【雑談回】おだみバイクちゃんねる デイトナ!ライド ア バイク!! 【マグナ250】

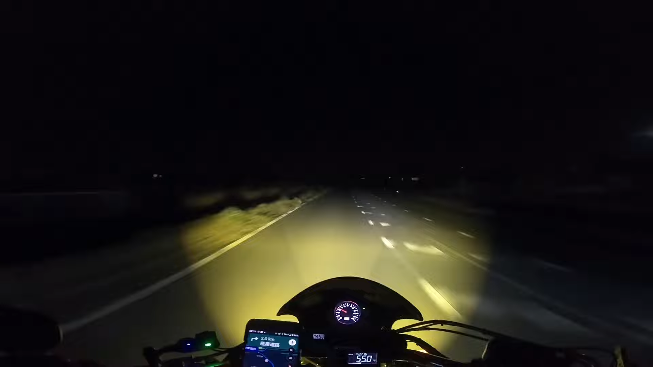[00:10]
はい今回の動画はいきなりこんな暗闇を走ってるんだけどちょっとね仕事帰りにまっすぐ家に帰るのもつまんないんでまぁちょっと走ってみようかなと思って昼間は今日もねすげー暖かかったんだけどやっぱり夜は寒いね